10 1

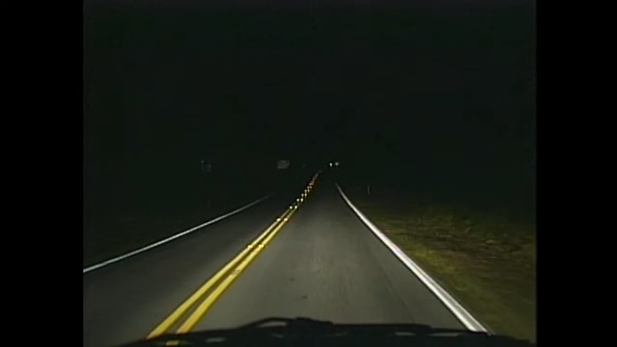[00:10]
Whoa! Where did he come from? He was there all the time. We just didn't see him. Daytime would be a different story. We'd have seen that car and been prepared in case it pulled out.
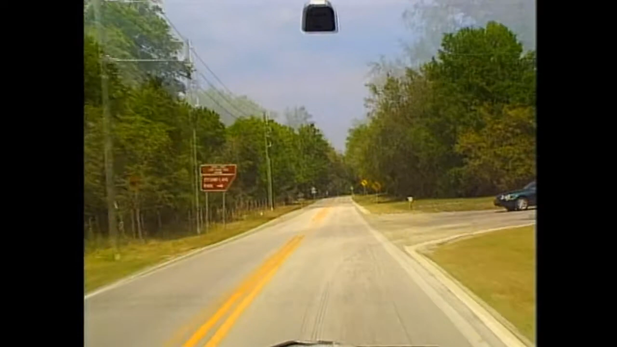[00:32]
We simply don't see as well when there's no sun to light things up for us. The only light we can count on comes from these.
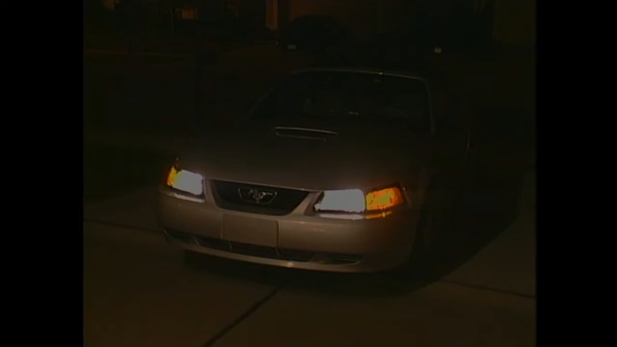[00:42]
But to do the job, they need to be clean. Dirt on the lens can reduce light by as much as 90%. Now you see it.
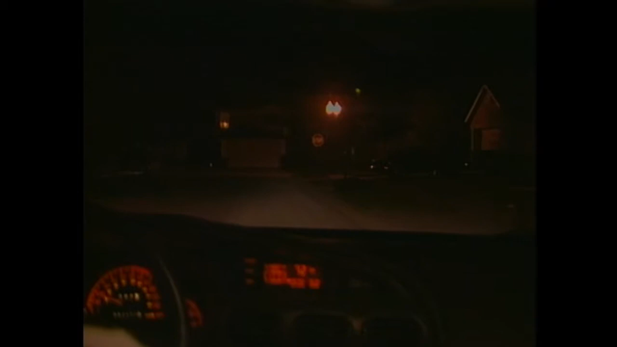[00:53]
Now you don't. And both lights need to be working. Look at the difference between two lights and one. It's worth checking.
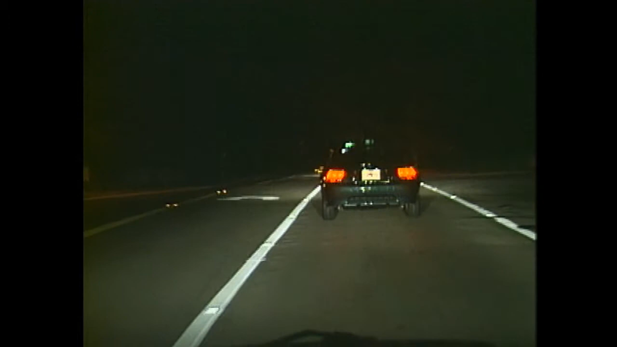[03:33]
First, with only taillights to go by, it's a little more difficult to tell how far back we are and how fast we're overtaking. Also, not being able to see beyond the headlights makes it difficult to anticipate when the car ahead may have to stop suddenly. That means we need to leave more space than we would in the daytime. .